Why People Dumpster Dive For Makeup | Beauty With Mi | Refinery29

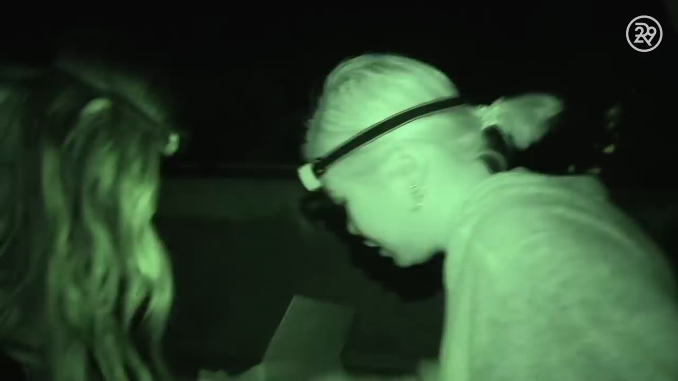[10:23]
Alright, I think this is a dud. It is a cardboard only receptacle. The reason I wanted us to go in there is because sometimes you do find product in the cardboard bins.
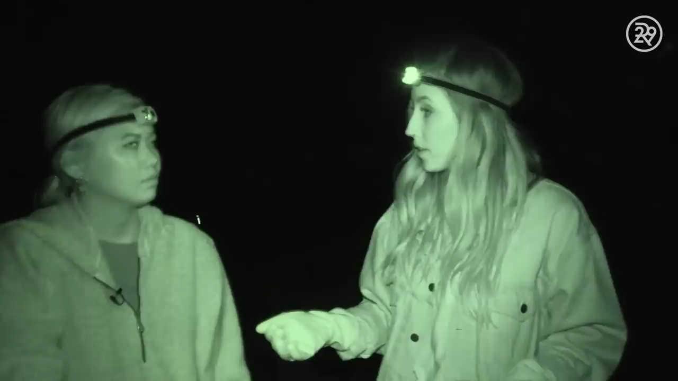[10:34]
That's just because people are lazy or don't read the sign and put in whatever they want.
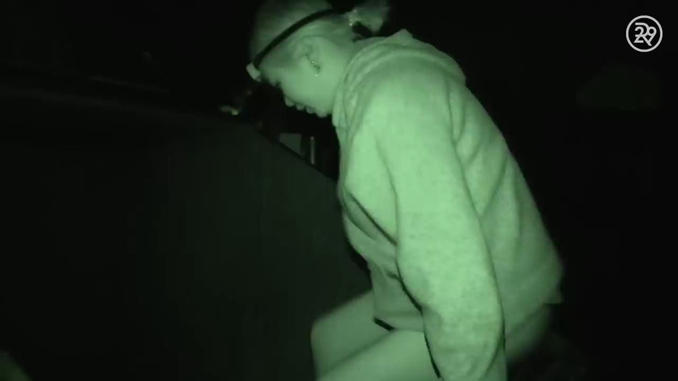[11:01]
Okay. Okay. So it doesn't smell the greatest in here. But it doesn't smell that bad.
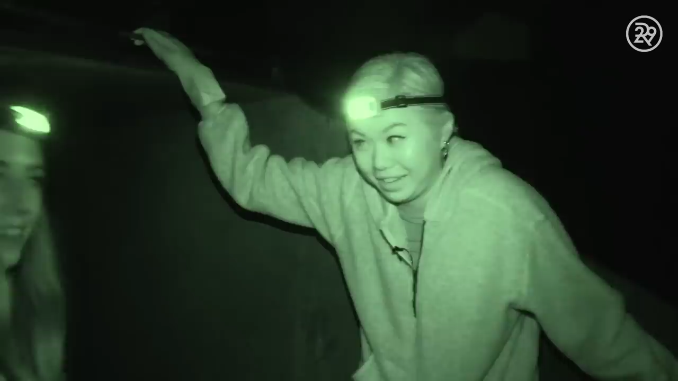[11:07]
It's not so bad. Not what I was expecting. Okay, this is definitely like their food situation. But look at this.
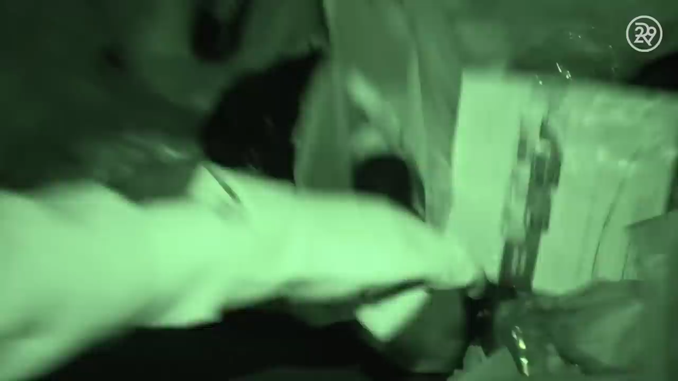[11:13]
So here's product. This is definitely a product, right? Hair gel. Let's just see if it's like, I don't know.
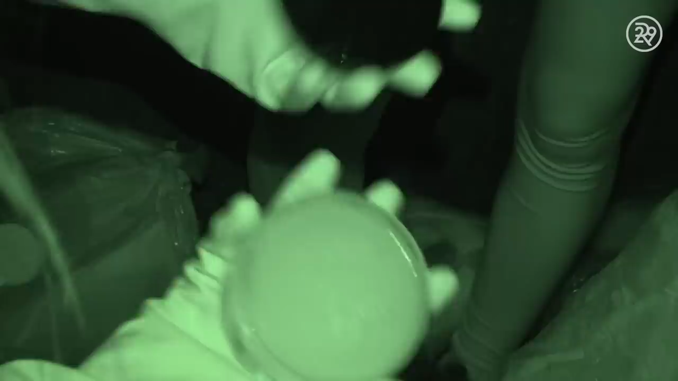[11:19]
It doesn't look touched. It's untouched. So that might be a keep. So this looks open.
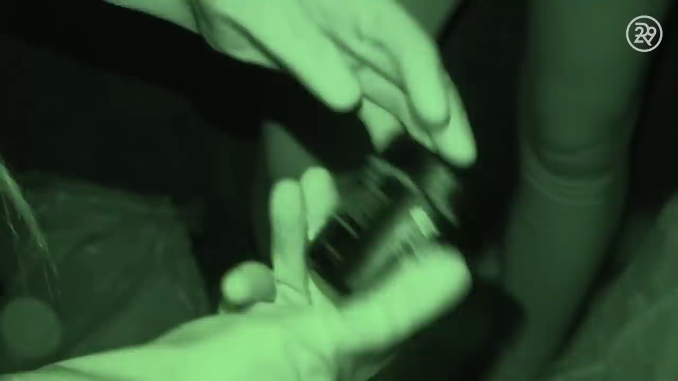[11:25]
Some sort of hair color. That would be a no-go. Shampoo. But it does look 100% full.